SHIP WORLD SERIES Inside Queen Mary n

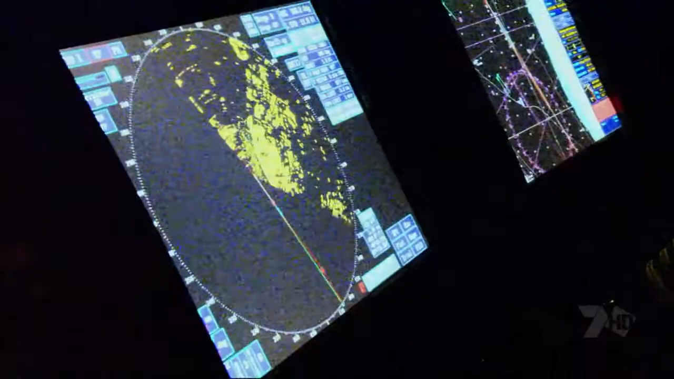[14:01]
Pilot's speed is 5 knots Now you're making good 244
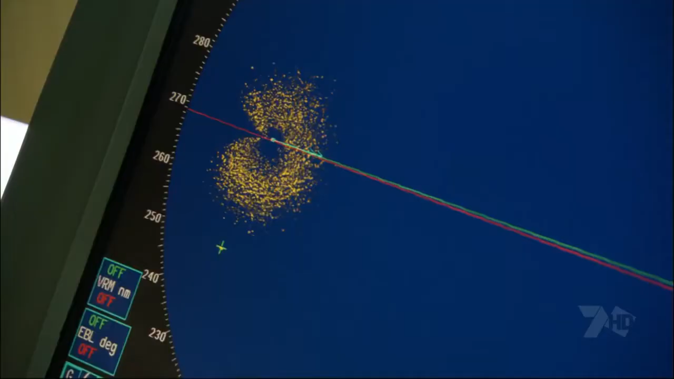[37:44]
Mariano, would you like please to check if we can see this target 9 miles away on starboard wing A beam of us
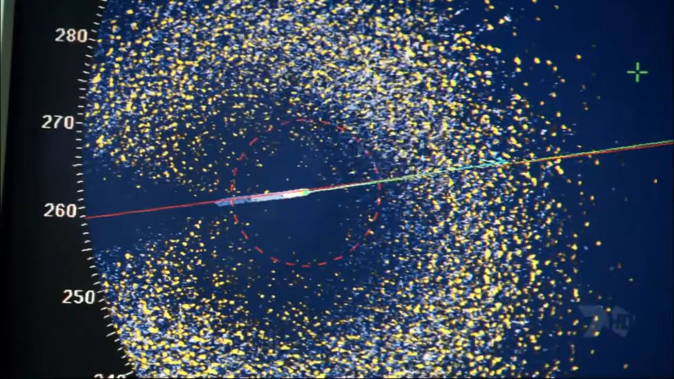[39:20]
500 commercial ships and hundreds of small boats travel the Channel every day There are two, can you see both of them?
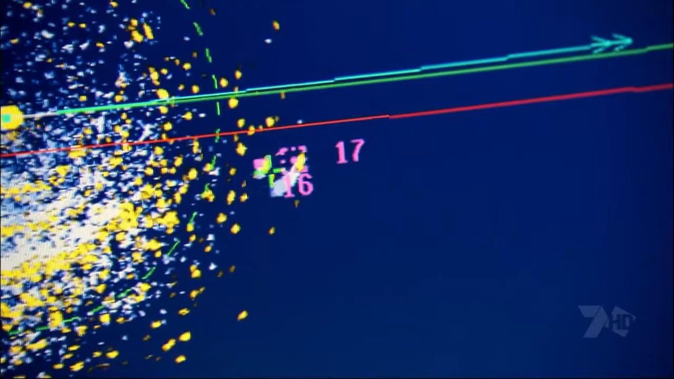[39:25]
Yeah, I see two of them One of them crossing for the nice amount One is crossing, yeah